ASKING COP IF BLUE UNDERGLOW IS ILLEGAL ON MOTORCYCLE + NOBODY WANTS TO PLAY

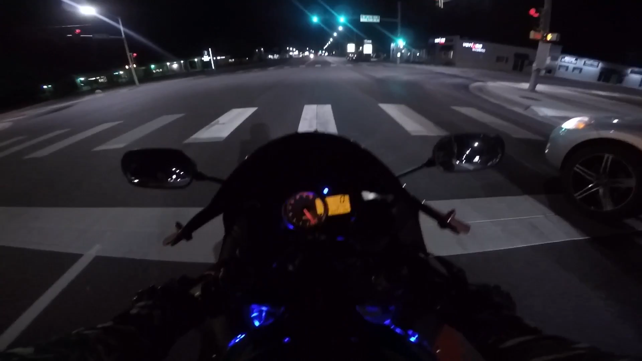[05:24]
I don't want to race him. There's a cop back there. Damn, that sounds awesome. Damn it, they're racing. Why do I get to miss the good stuff? Who do you think would have won if it was a race? That Mustang or that Mitsubishi? If they were both stock.
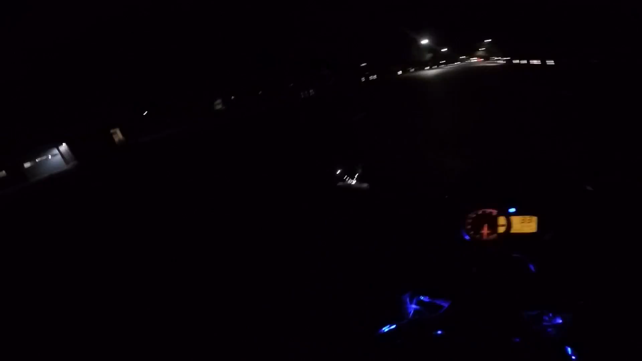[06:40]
Well, it's dark. I can't see. I got this car next to me. That's a Cutlass. That's pretty sweet. That is badass. I like him. I like him. I like it. Oh, he's wanting to race, is he? Oh, now he's going to turn. What the hell? He revs up his stuff. And he freaking takes off. Then he turns. I'm like, hey. Does anyone in this town want to play or not? Wake up. Mock. Yeah.